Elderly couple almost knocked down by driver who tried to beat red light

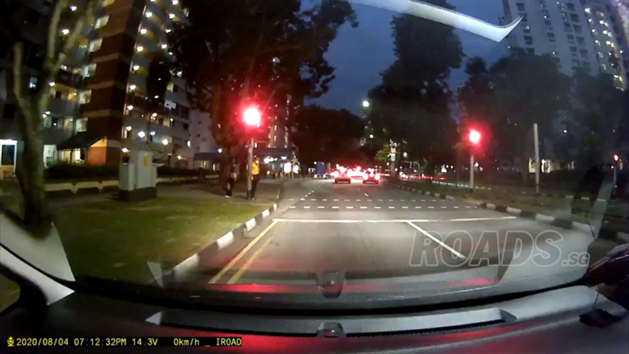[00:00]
Oh my gosh! Oh my gosh! Oh my gosh! Hey, can you get a job of his car? Oh my gosh! Get a job. Hey!